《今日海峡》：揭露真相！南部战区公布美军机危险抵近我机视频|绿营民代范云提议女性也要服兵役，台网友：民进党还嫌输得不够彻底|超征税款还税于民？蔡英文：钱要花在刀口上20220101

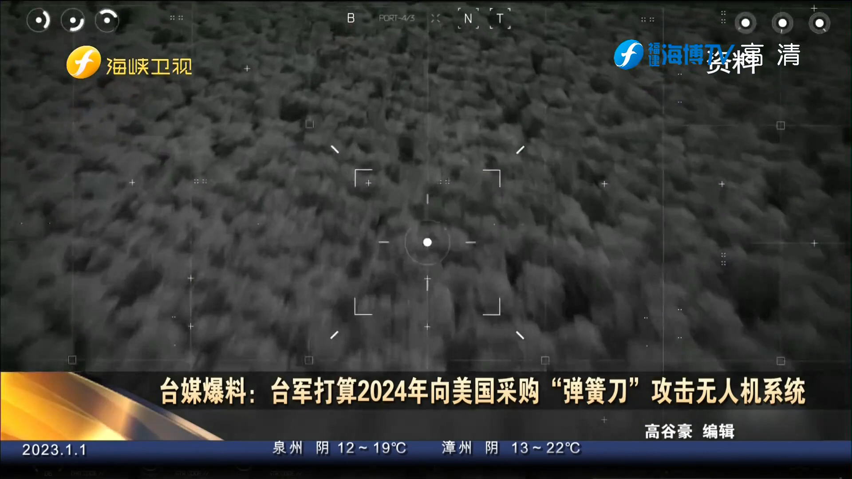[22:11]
斤再加上专用遥控站总重为54.4公斤需要约2到3个人的无人机小组斜行操作且